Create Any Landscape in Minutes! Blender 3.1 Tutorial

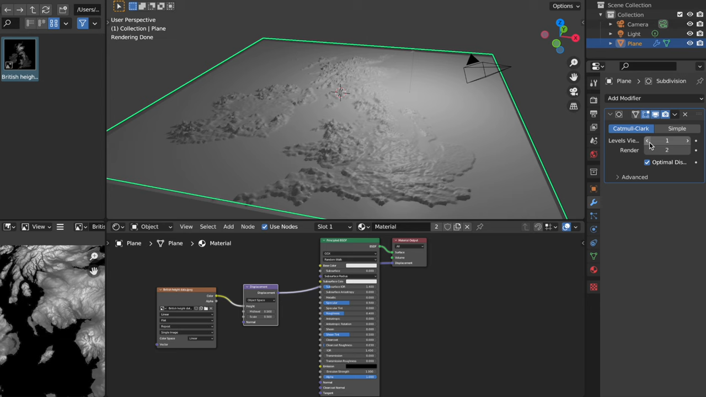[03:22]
Now it's at this point, if you want more detail, you can go ahead and tab into edit mode and subdivide it again, or alternatively you can come into the modifiers tab and add a subdivision subsurface, and that will do it for you, and you can just turn off the geometry if you want better viewport performance. So, with all of that out of the way, now we're just going to add a little bit of texture, and you don't even need to get a texture of your map if you don't want to. If you just want a little bit of like green and blue where the water is, you can do that with this height map here. You don't even need to add in another texture. So what we're going to do is grab the color output here and plug that into the base color, just like that.